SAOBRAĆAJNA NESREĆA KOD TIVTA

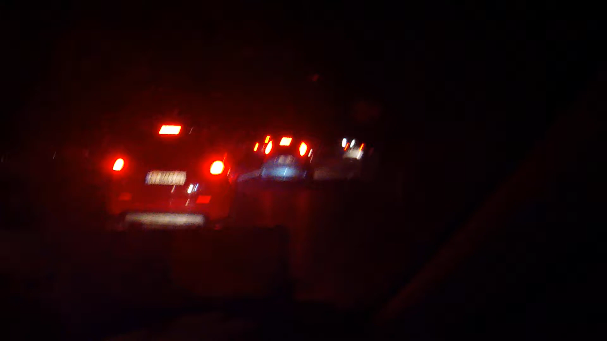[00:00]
Evo sad mi ima o čemu se radi... Evo... Evo sam ja ovde... Ha? A... Evo se, evo... Jes... Jesu, jesu... Ima neke srce ili ima kamere... Možda je vodren bio... Ne, sudar pre... Ostatko, brate... Ovde je bio neki sudar, brate.. Sam, braćaj... Da, ali nožda šlep bio koji je pokuio neko... Eš, šta ne je... Da, da, ovdje je bilo se...
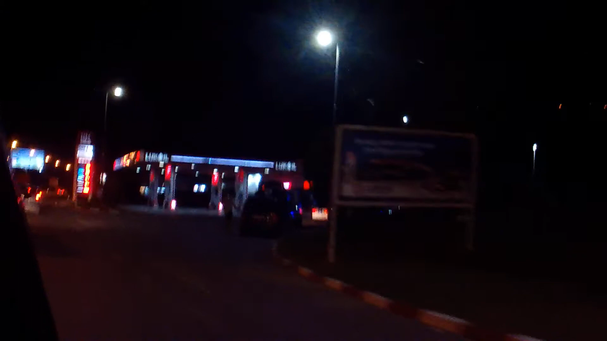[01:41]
a ne ne ne ne vidi skriden točak ove ove kako je pukuo ove kako je pukuo vrata ove sviđeo ove kako je pukuo vrata ovdje ljudi sviđeo ove kako je pukuo moguće i mislim da je to upravo Hvala što pratite kanal.